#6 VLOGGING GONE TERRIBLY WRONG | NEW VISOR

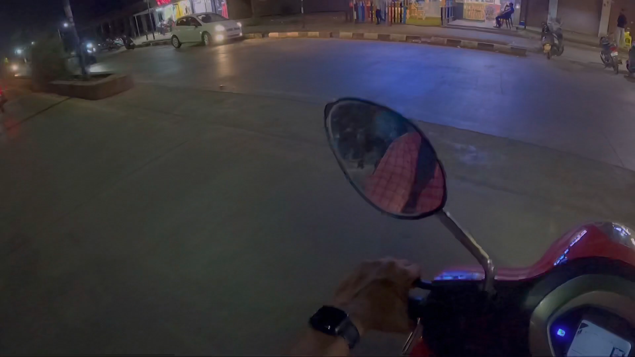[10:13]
ಇಲ್ಲೊಂದು ಅಂಗಡಿ ಐತೆ ನೋಡ್ರಿಪ್ಪ, ಅಲ್ ಕತೀಸ್ ಅಂತೇಳಿ, ಕ್ಲೋದಿಂಗ್ ಆ್ಯಂಡ್ ಗಿಫ್ಟ್ ಆರ್ಟ್. ಆ್ಯಶ್ ಕೇಲಿ ಅವ್ರು ಇರ್ತಾರಲ್ಲಿ, ಅವ್ನ ಅಂಗಡಿಗೂ ಕರ್ಕೊಂಡು ಹೋಗ್ಯಾನೊಮ್ಮೆ. ಭಾಳ ದಿನ ಆತ ಹೋಗಿ, ಲಾಸ್ಟ್ ಐ ಥಿಂಕ್ ಇದ್ರೊಳಗೆ ಹೋಗಿದ್ದು, ಫೆಬ್ನ್ಯಾಗ ಹೋಗಿದ್ದಲ್ಲೇ.